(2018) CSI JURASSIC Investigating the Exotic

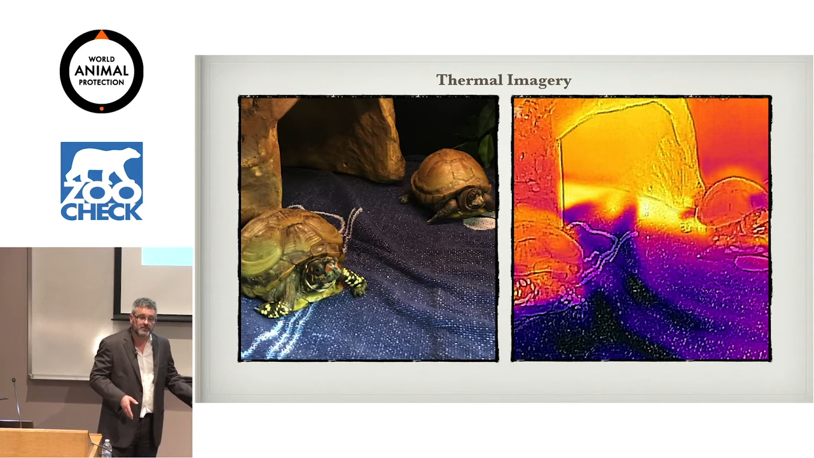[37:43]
And I could actually show a judge that, oh look, there's only this little tiny area of the enclosure is heated, the rest of it's cold. And then you can show, hey look, I've got 12 lizards that only have a 2-foot section of heat available to all of these animals,